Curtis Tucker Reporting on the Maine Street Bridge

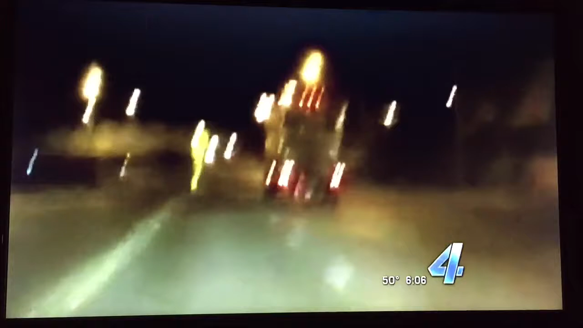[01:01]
A woman started recording one night when the semi was headed toward the bridge. Even with flashing lights to the side and a warning about the low clearance,